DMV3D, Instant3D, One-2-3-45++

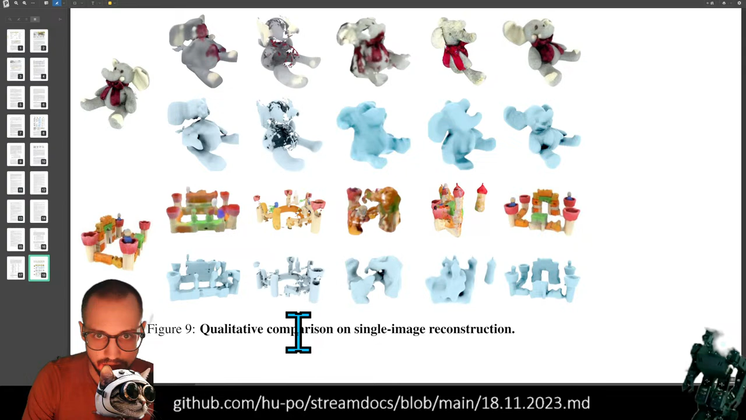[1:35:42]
This one looks terrible. Ooh, what is this one? This one looks super clean. Oh, this is ours. Yeah, look at that. Damn, that multi-view really coming in strong there to get all of that.
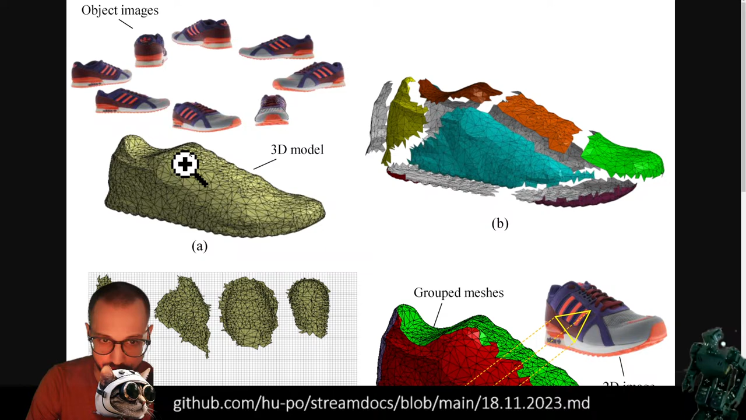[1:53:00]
and a texture, which is this. It's basically just an image that you wrap onto a mesh with a specific kind of like wrapping